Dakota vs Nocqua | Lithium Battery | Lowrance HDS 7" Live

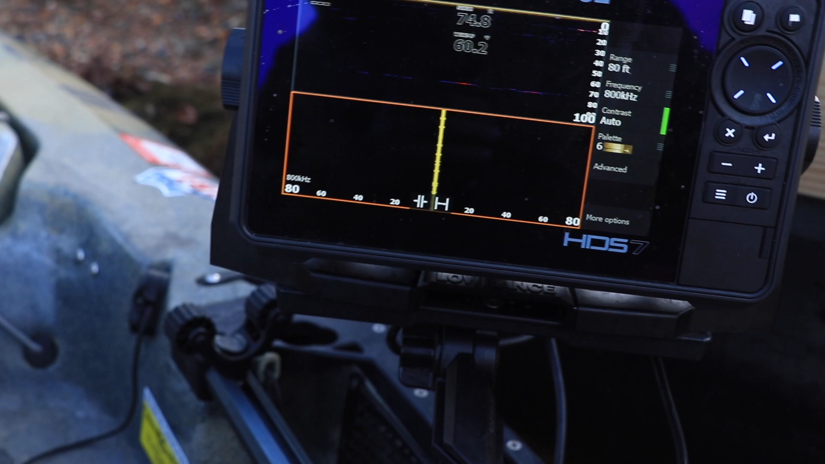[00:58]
Close. And we got it hooked up. We're gonna be running side imaging today and down scan as well.
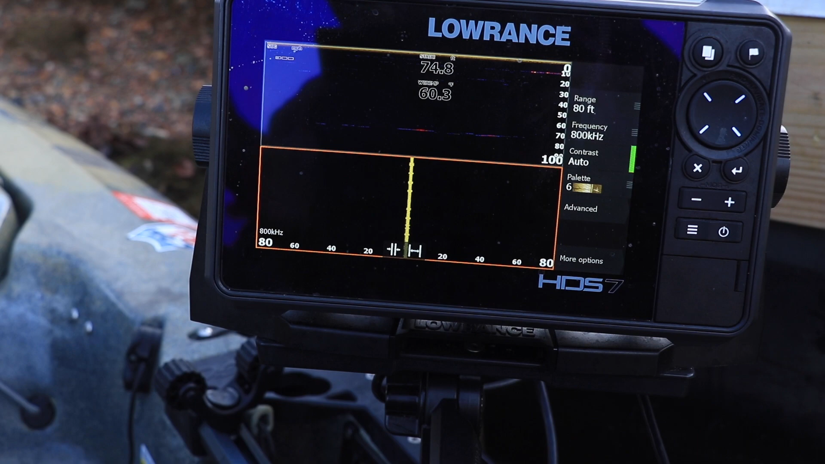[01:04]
And we're gonna see how long they last.